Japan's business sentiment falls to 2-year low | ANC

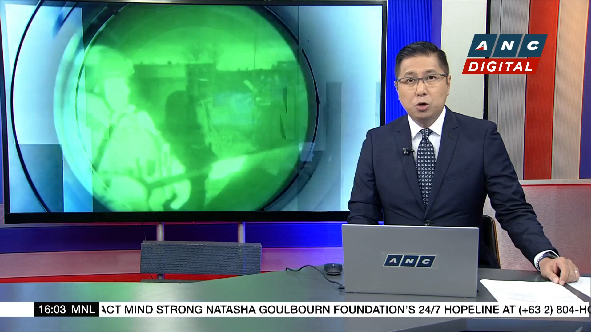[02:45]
The head of Russia's Wagner mercenary group, Yevgeny Pregosin, claims his forces have raised the Russian flag over the administration
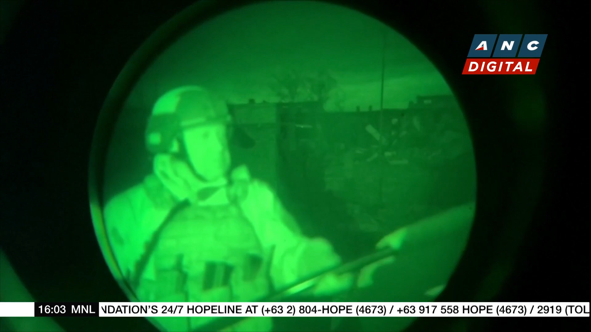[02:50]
building of the town of Bakhmut in Ukraine. In a video message posted on the Telegram messaging app, Pregosin said from a legal point of view, Bakhmut has been taken.
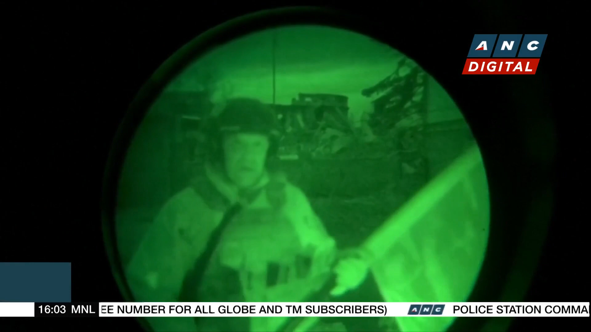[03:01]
But Pregosin admitted that the Ukrainian military is concentrated in the western parts of Bakhmut.